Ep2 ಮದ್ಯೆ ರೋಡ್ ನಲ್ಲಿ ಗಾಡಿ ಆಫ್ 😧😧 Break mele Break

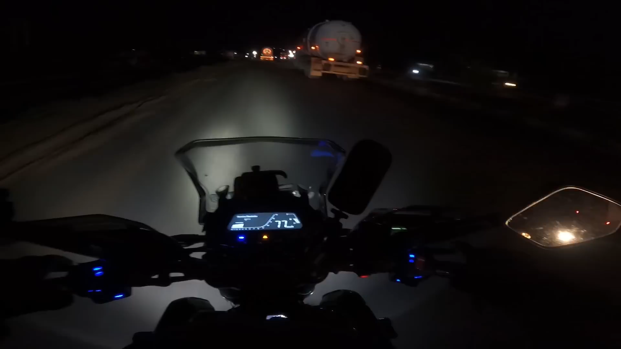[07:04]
ಮುಂದೆ ಇಲ್ಲಿ ಇಷ್ಟು ದೊಡ್ಡ ದೊಡ್ಡ ಟ್ರಕ್ಗಳಿದ್ದಾವೆ, ಅವ್ನು ಬೇರೆ ಒಂದೇ ಕಣ್ಣಲ್ಲಿ ಬತ್ತವನೆ.
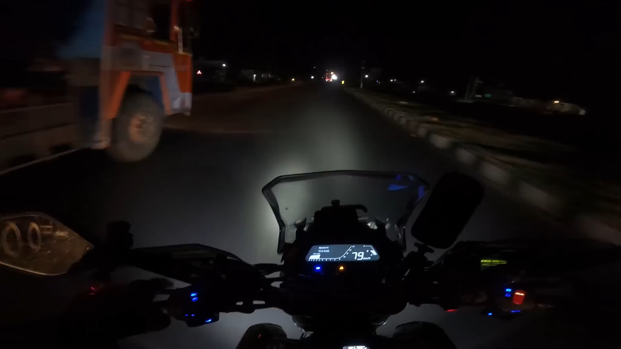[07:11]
ಅಂದರೆ ಎರಡು ಹೆಡ್ಲೈಟ್ ಆನ್ ಆಗಿಲ್ಲ ಆ ಕಾರ್ದು. ನಾನು ಫಸ್ಟ್ ಅದು ಗಾಡಿ ಅಂದ್ಕೊಂಡೆ, ನೋಡಿದ್ರೆ ಕಾರು ಒಂದೇ ಕಣ್ಣಲ್ಲಿ ಓಡಿಸ್ತಾವ್ರೆ.
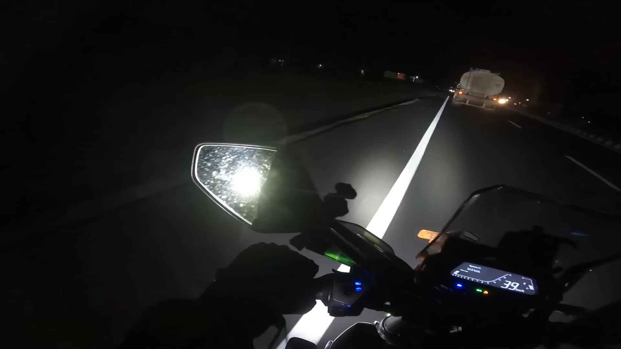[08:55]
ಇದ್ರ ಅಜ್ಜಿ ಇಲ್ಲಿ ಎಲ್ಲ ಇದು ಗುರು, ಅಯ್ಯೋ ಗುಂಡಿ ಗುರು, ಇದು ಒಂದೂವರೆ ಅಡಿ ಕೆಳಗೈತೆ ರೋಡು. ಯಪ್ಪ ಗೊತ್ತಿಲ್ದರೆ ಇಳಿಸಿದ್ರೆ ಇಳಿ ಹೋಗ್ಬಿಡುತ್ತೆ
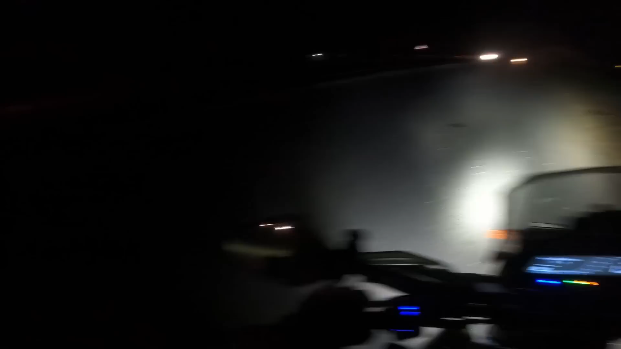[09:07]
ನೋಡ್ರಿ. ಇಲ್ಲಿ ರೋಡ್ ಎಷ್ಟು ಹೈಟಲ್ಲಿದೆ ಎದಕ್ಕೂ ಇದಕ್ಕೂ. ಸೊ ಗೈಸ್ ಹೇಳೋಕ್ಕಾಗಲ್ಲ ನಾಳೆ ಏನು ಇತ್ತ ಅಂತ.